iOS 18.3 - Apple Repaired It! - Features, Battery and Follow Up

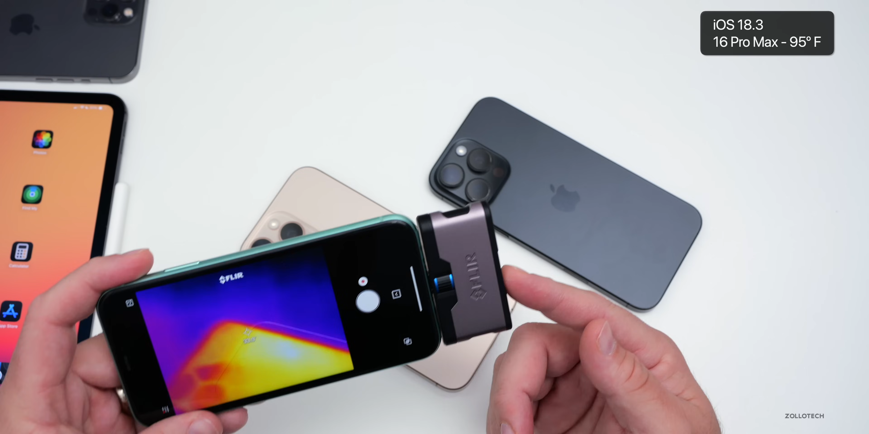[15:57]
compared to the one sitting idle with the screen on is it about 29 degrees